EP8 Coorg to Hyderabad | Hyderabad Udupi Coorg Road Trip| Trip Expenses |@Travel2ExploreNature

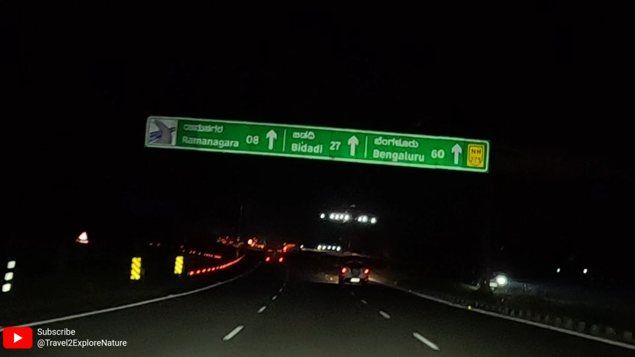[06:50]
तो वापस आगे है मैसूर एक्स्प्रेस वे पे टॉइस करीदने के बाद तो यहां से अभी बैंगलोर और एक वन आवर है तो चलेंगे बैंगलोर